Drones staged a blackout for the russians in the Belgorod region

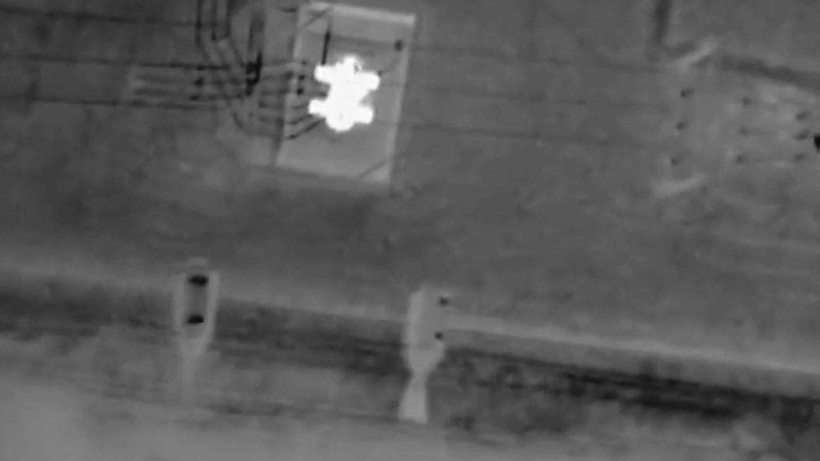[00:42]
The video shows how the UAV worked on the target.